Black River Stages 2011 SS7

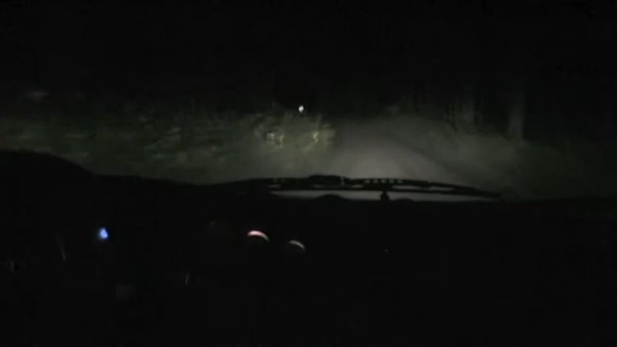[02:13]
tightens to a 4 minus, repeat left 5 long over small crest, tightens 4 minus over narrow bridge. And right 5 minus 100, and a right 5 minus again 50. And a left 5 plus over crest 30.